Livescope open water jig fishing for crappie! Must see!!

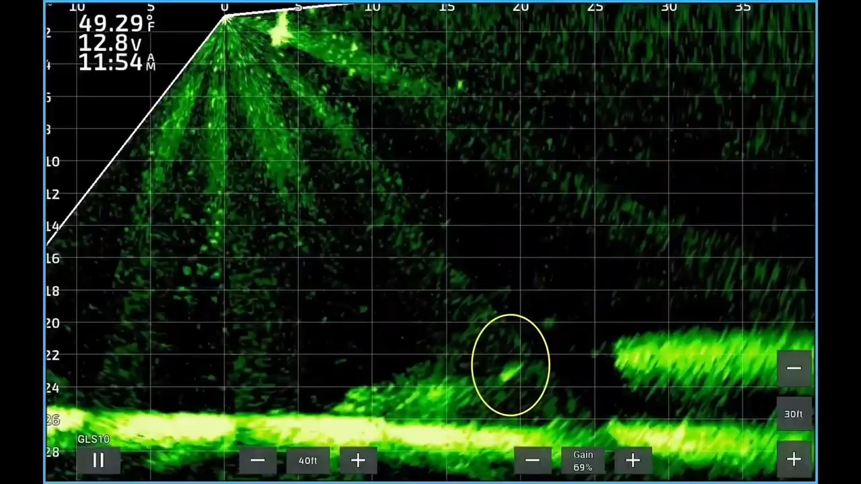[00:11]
On screen: water 49.29°F
Let's get started. So here we have a fish about 18 feet from the boat, about 23 feet deep.
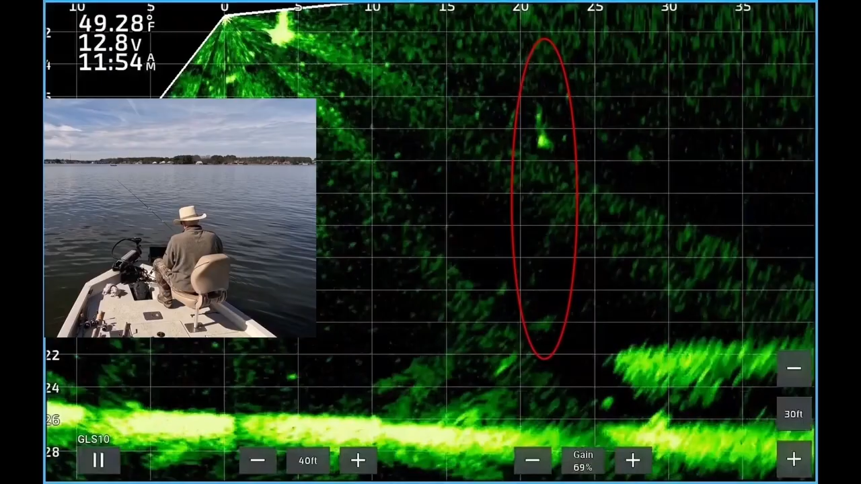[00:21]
On screen: water 49.28°F
There we see the jig and weight dropping down to the fish. You can see a school of shad there on the right near the bottom. All right, fish is taking a look at it. Boom. There it is.
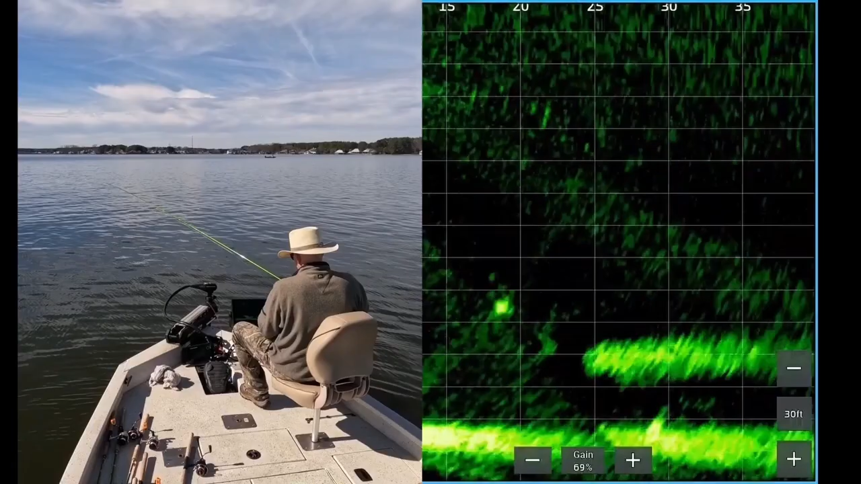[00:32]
He decided to eat it. We're just gonna bring him up to the surface.
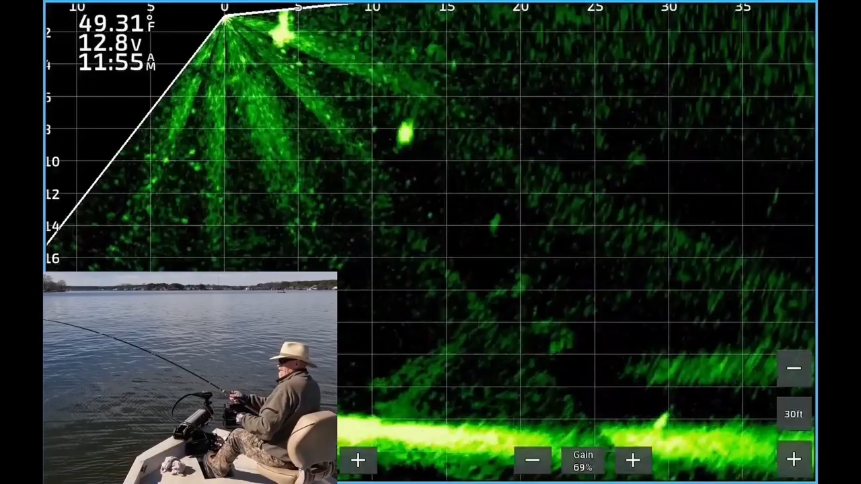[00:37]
On screen: water 49.31°F
Putting up a pretty good fight. Didn't think he was that big of a fish.
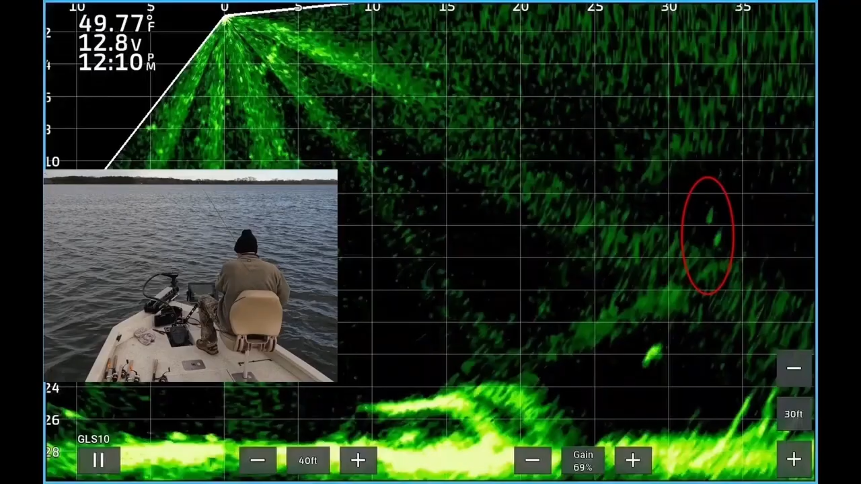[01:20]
On screen: water 49.77°F
Crappie's still sitting there still, hopefully it's crappie. Whatever it is, he's taking a look at it. Swimming closer to it, and we're waiting for, boom, the thump.
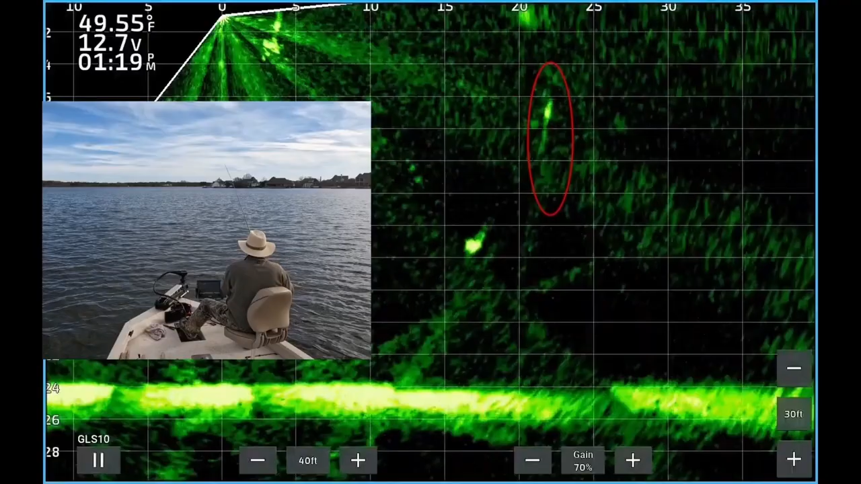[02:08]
On screen: water 49.55°F
There you see the crappie sitting about 15 feet from the boat, about 16 feet deep.
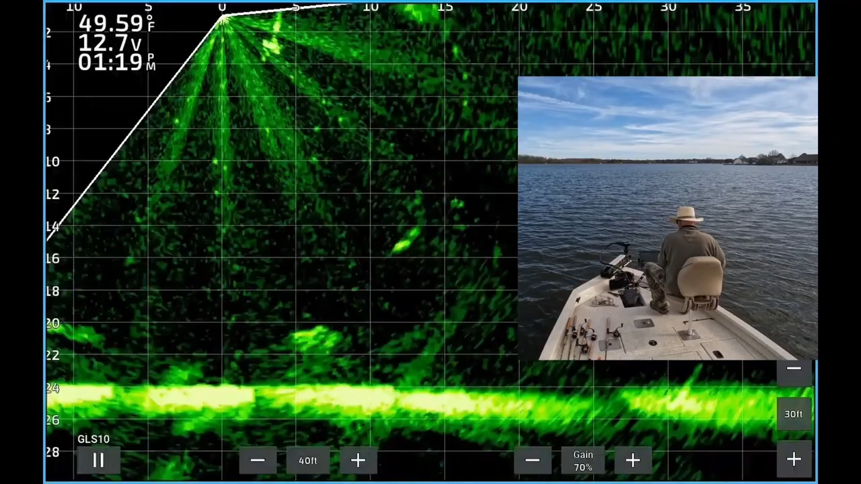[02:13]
On screen: water 49.59°F
There's the jig. He's taking a look. Boom! Couldn't resist. On his way to the boat. So much fun.
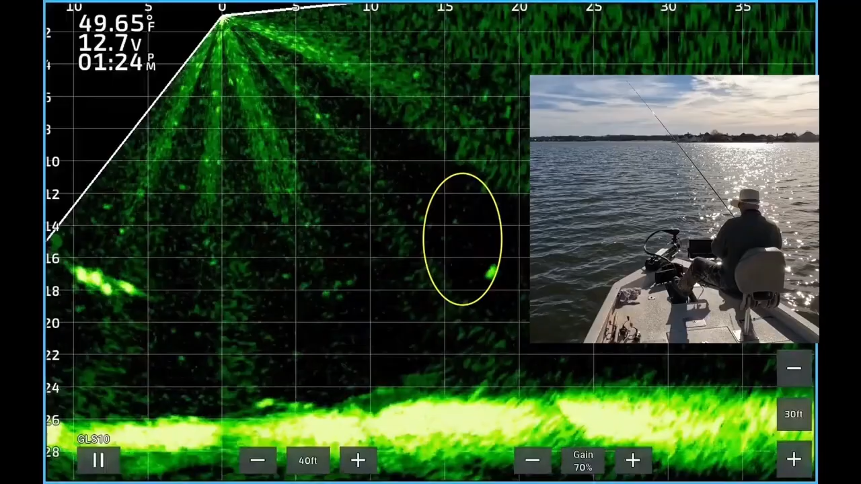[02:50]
On screen: water 49.65°F
There's another crappie sitting about 18 feet deep, 15 feet from the boat. The jig's right there. Oh, he's taking a look. He's kind of picky. There he is. Boom.
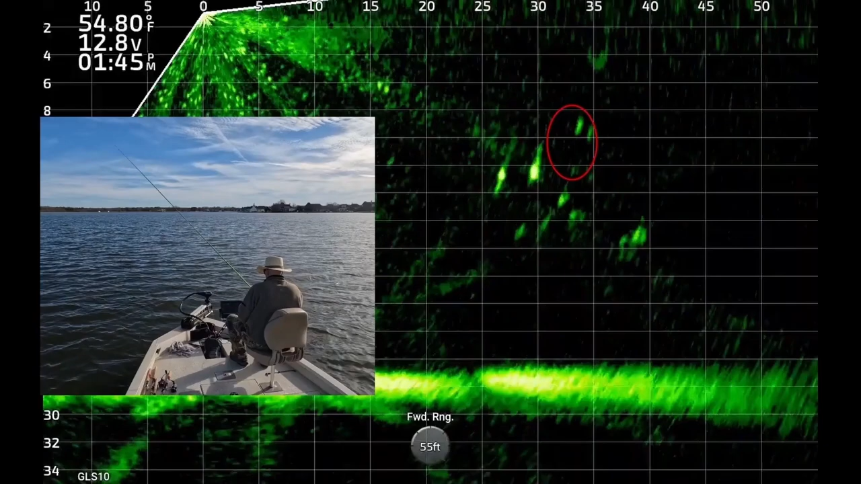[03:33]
On screen: water 54.80°F
You can see my jig hit about 35 feet out. There's a couple crappie, 12 feet deep, about 20 feet from the boat. And my jig's dropping down to them right now.
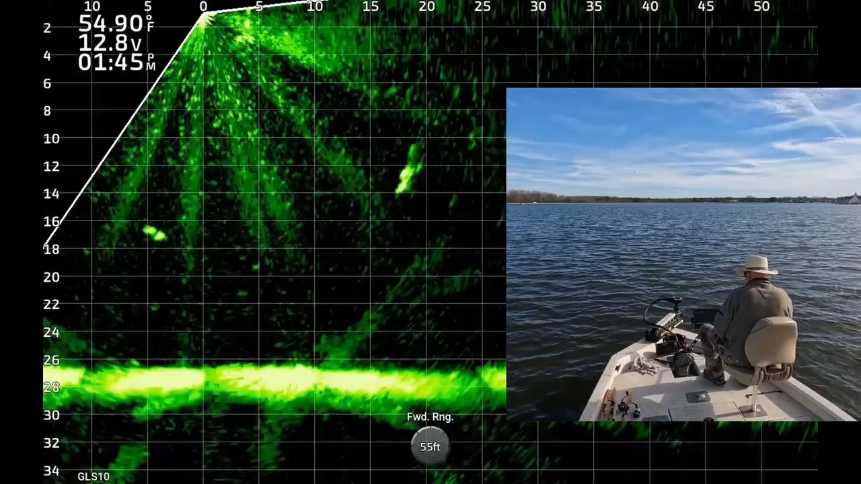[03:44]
On screen: water 54.90°F
He's taking a look, getting closer, about to see it. There's the quiver, and boom, on his way to the boat.
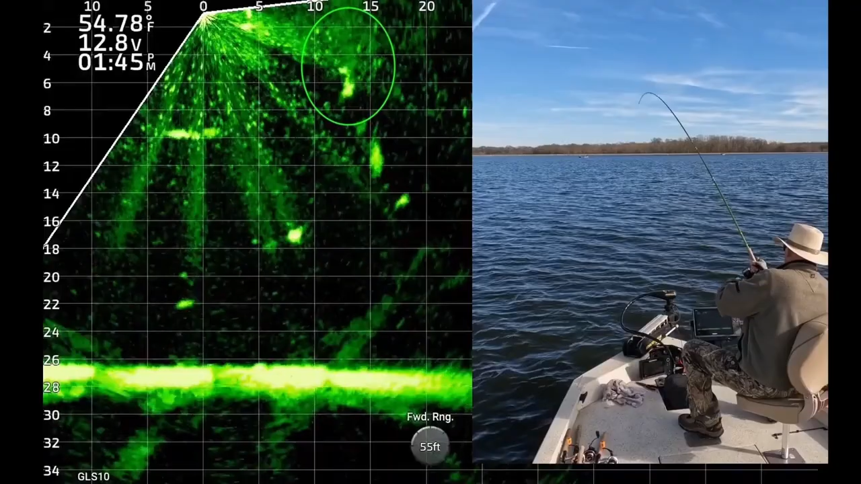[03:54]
On screen: water 54.78°F
Once they quiver like that, it's game on, and you can't pull it away from them fast enough.